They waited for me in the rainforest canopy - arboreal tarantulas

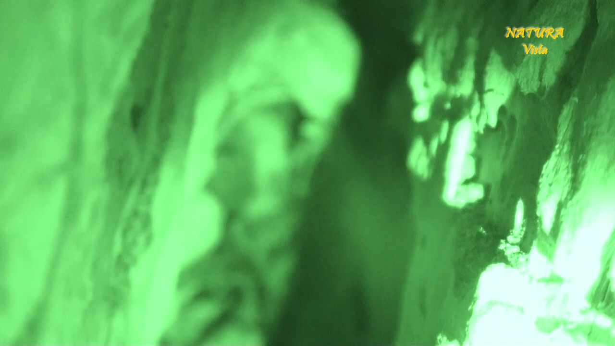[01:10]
It is still too blurry to identify the spider. 10 minutes later she comes closer to the lens. I know the habitats very well.
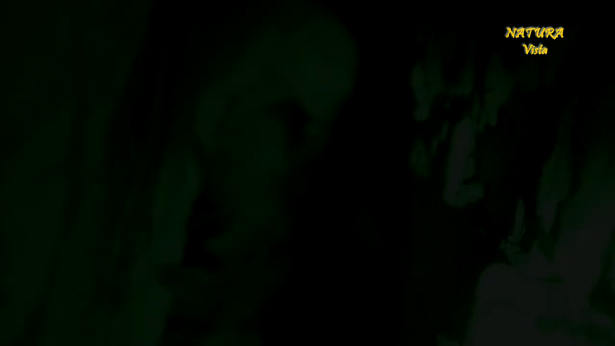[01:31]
It is a female of Psalmopoeus reduncus.
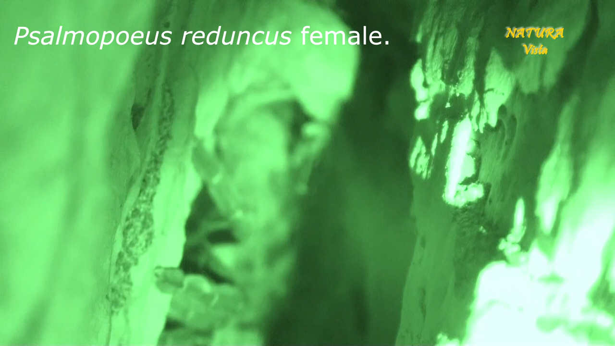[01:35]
Yet I hoped to find an avicularia up there. But yet 28 meters is a height record for any arboreal tarantula species. Very cool.